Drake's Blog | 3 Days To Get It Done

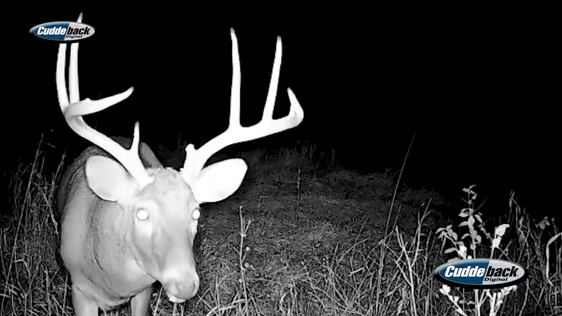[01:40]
here and then there's a new uh deer that i don't know that we've got any pictures of he's got really good mass and just uh tall twos just a heck of a deer